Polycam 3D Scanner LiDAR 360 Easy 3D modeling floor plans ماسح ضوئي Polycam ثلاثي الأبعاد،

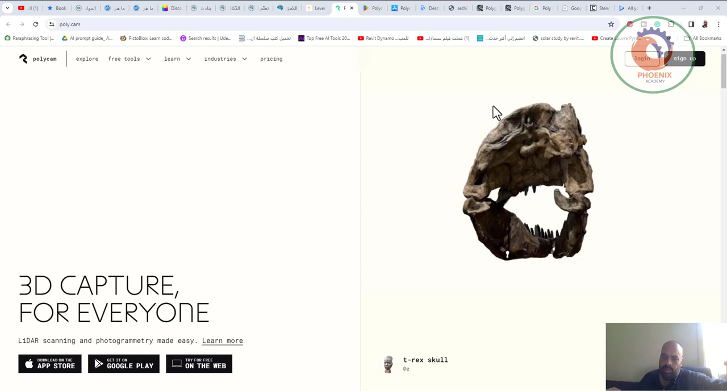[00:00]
السلام عليكم ورحمة الله وبركاته تطبيبك سيضم خلال جوجل بلاي او أب ستور او ممكن حتى تصور وترفع صورة على الويب على الموقع دوت ده مثلا
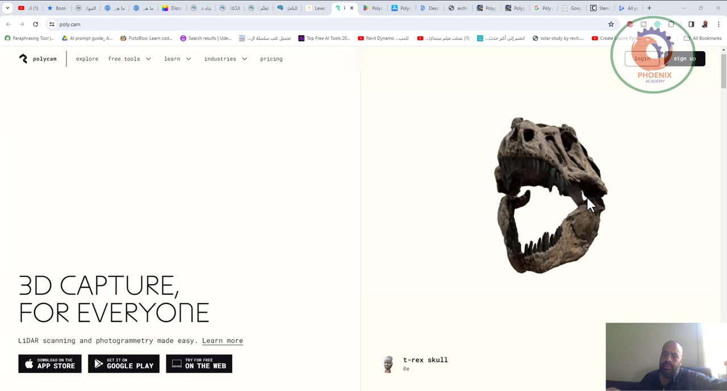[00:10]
هاي كان هو صورته من جميع النواحي فبدا يدخل لك العظام تحت الفاكت ممكن حتى مبنى بتبدأ تمشي في كل الغرف
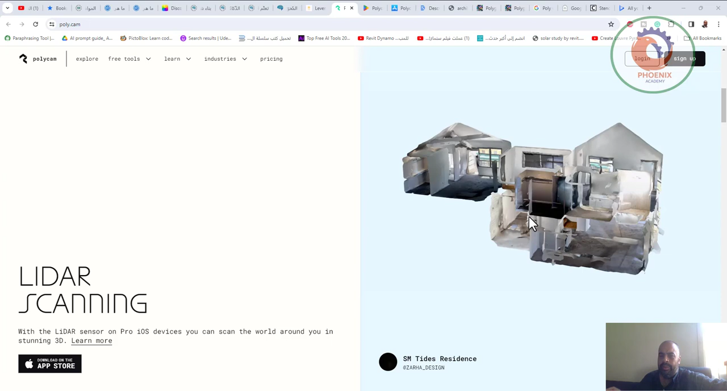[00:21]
ويبدأ ان هو يعمل لك زي لزر سكان لكن مش بدقة لزر سكان يعني ما ينفعش ان انت تعملك مشروع لان المقصد طبعا مش مظبوطة وفيه التعاركات كثيرة وحيات زي كده
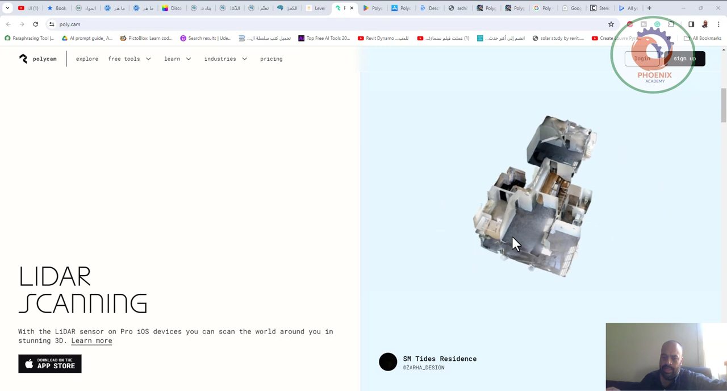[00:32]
لكن هو ممكن يفيد مثلا ان عندك مكان معين وعايز توريه لحد فممكن توريه له بالشكل دوت لكن ما ينفعش ماسات او ما يفعش الشغل